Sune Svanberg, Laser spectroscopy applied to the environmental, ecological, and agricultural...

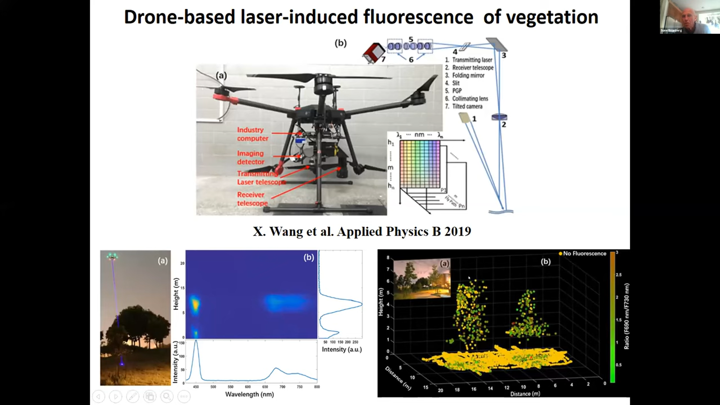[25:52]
control we can from all these dots map out the trees and the grass below and see the concentration of chlorophyll over a multi-spectral three-dimensional image of that by flying this little drone overhead